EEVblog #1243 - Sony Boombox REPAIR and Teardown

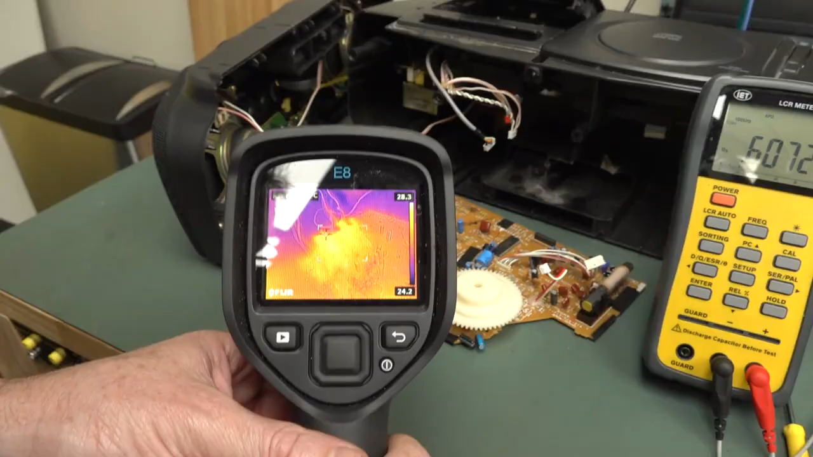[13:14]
All right, out of curiosity, let's see what's getting warm here. Once again, it's drawing the 40 milliamps.
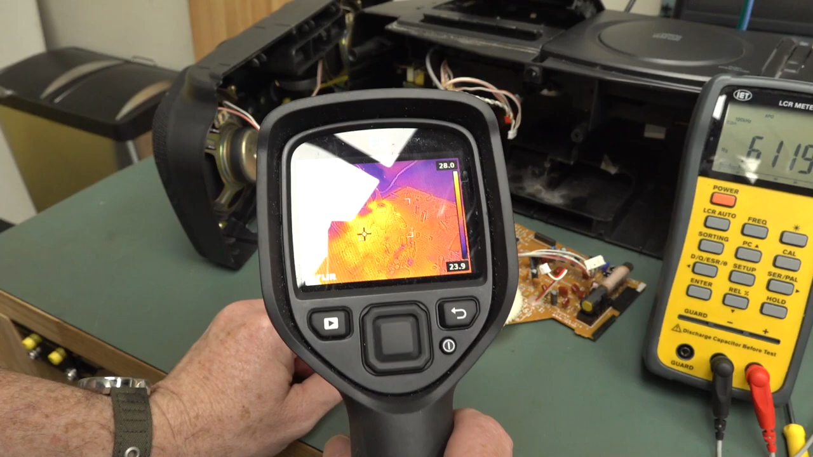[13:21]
Gotta wait for it to do something stupid. It's not gonna fail on me now. Little hot, tiny hotspot over there. That's interesting. What is that? One specific hotspot there.
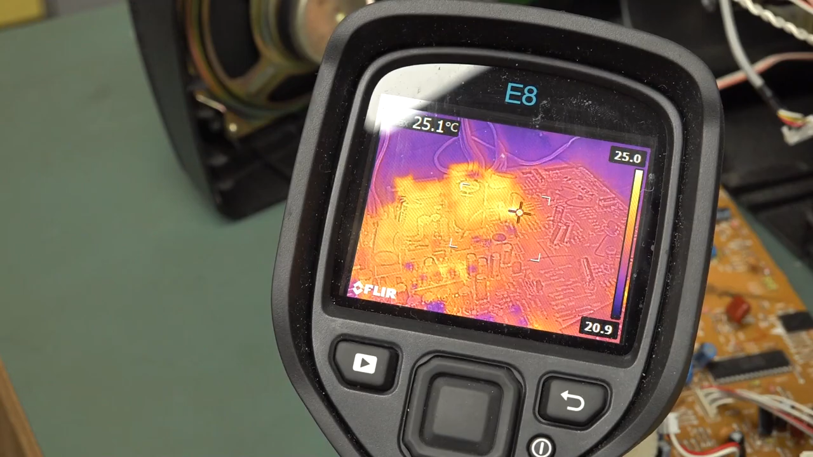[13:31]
On screen: spot 25.1°C
That is the base of a cap. That puppy down in there. Shouldn't be using my metal poker, should I? Yep, I just had to go up to an amp.
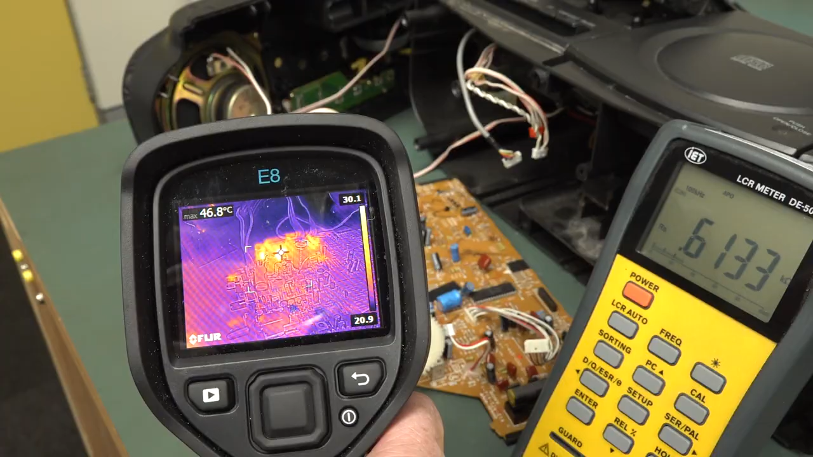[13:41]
On screen: max 46.8°C
Something behind... Yeah, that's the, uh, power amp.